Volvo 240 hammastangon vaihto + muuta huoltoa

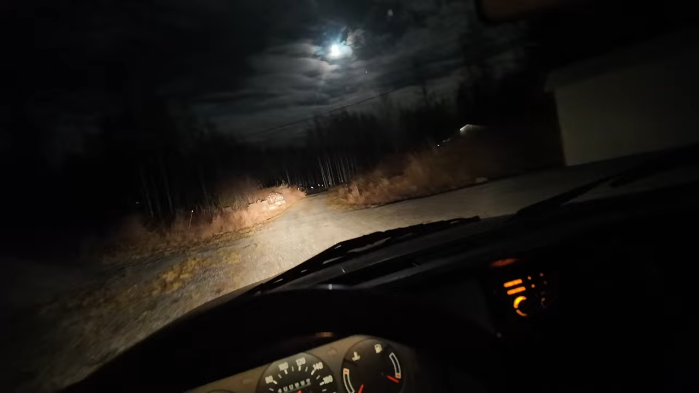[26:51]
Nätti kuutamo keli. Aika samanlainen taittaa nyt molempi suunta. Ei ole ihan yhtä tehokkaan tuntunut kuin se vanha. Molemmat näistä ilmeisesti oli kämiä, mutta tää on vähän vanhemman tyyppinen. Pitää ajella ja vähän testata